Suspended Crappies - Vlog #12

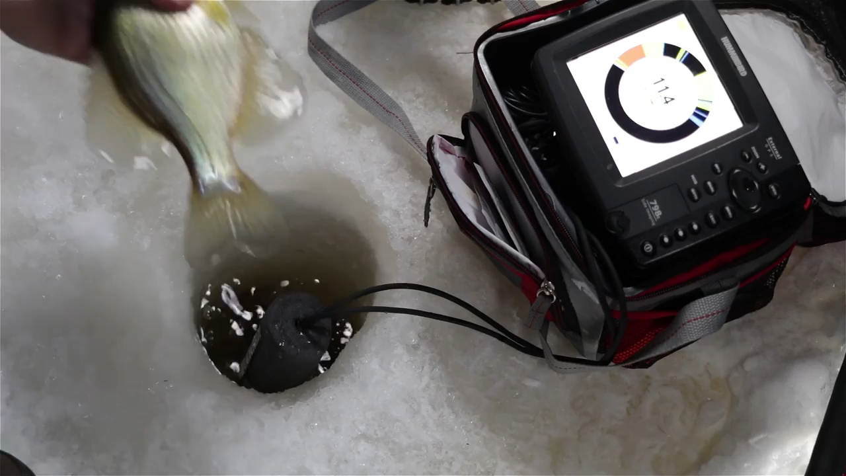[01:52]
I'm getting there. I'll take that.
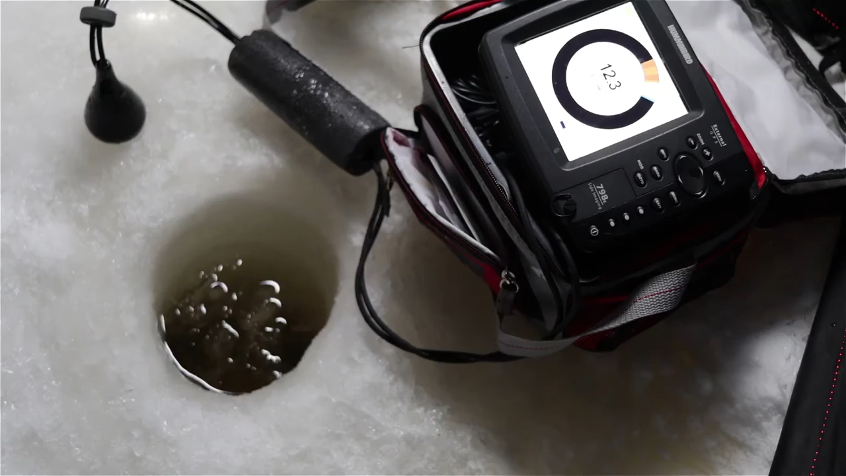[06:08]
oh yeah another nice guy another another really nice
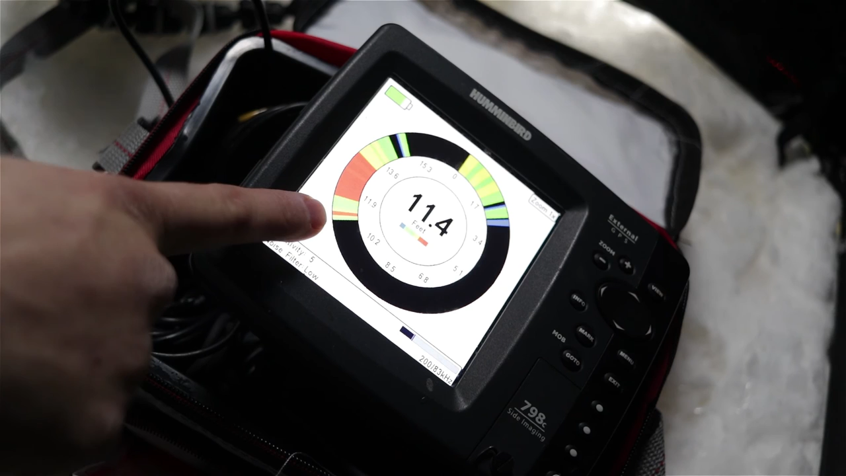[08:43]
On screen: depth 11.4 ft
see these guys right here these big old red marks they're hitting at that 10 10 a half foot mark this is the fish i'm pretty sure i'll catch so i'm going to drop this lure back down and see if i can pull this guy up